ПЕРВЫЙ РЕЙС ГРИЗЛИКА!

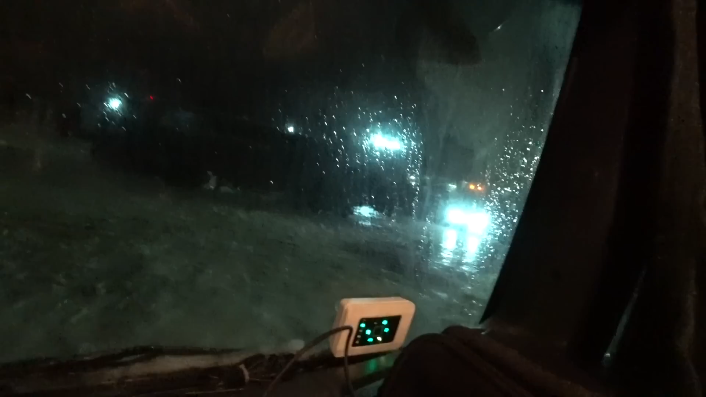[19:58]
Вот здесь вот Вольво видно запустилась. А рядом Дафф. Так вот Дафф слева. Он как бы тоже запустился и заглох. А Вольво, наверное, сейчас то же самое сделать. Ну, тут постоянка перекрыта. Здесь все перекрыто. Сегодня не поспал. Минута ночи.